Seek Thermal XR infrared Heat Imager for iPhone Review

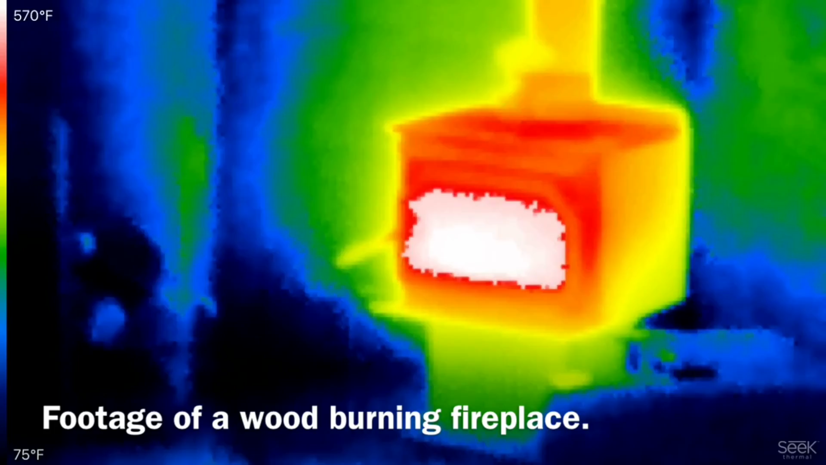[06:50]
On screen: scale top 570°F, scale bottom 75°F
you should be able to see you know the the heat signature of the critters or people so
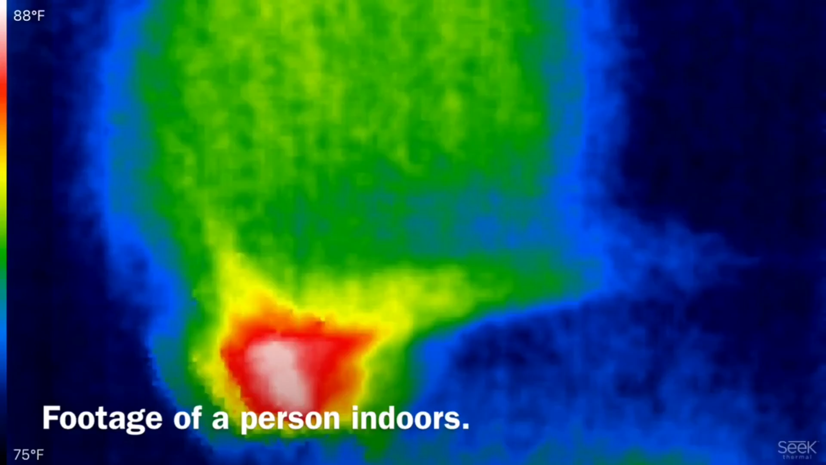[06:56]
On screen: scale top 88°F, scale bottom 75°F
it's kind of a security thing as opposed to night vision which is just trying to illuminate things with ambient light to
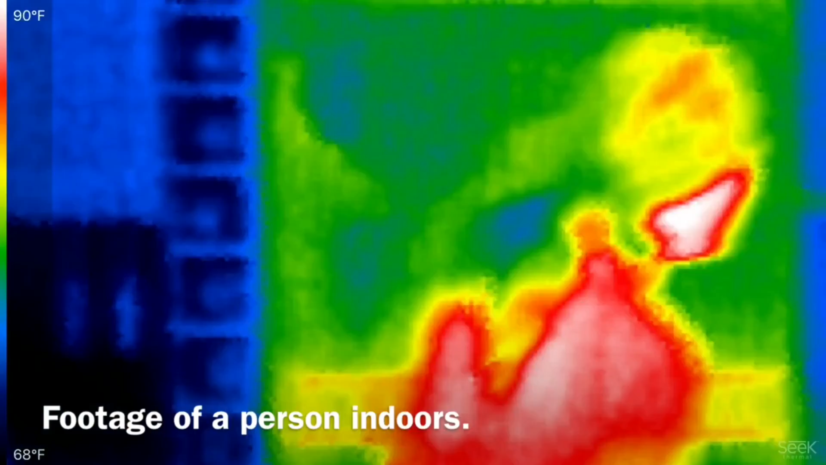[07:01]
On screen: scale top 90°F, scale bottom 68°F
kind of make it more like a daylight situation but this can help you kind of pull out and
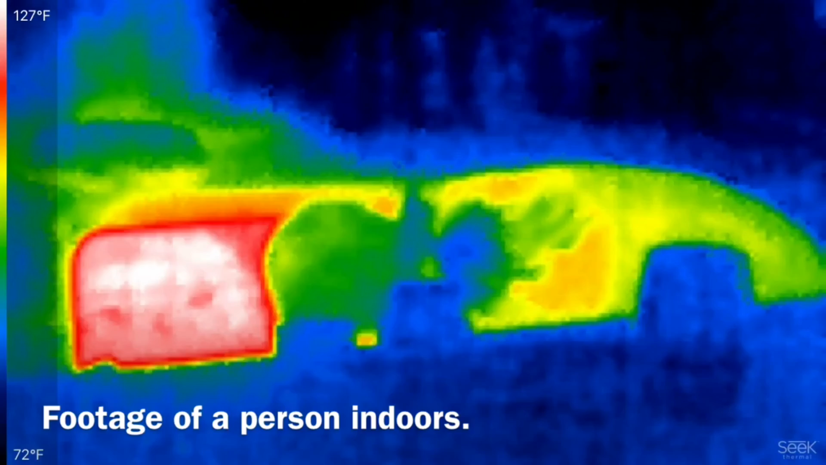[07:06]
On screen: scale top 127°F, scale bottom 72°F
identify some hot spots and some heat signatures that other devices wouldn't be able to use.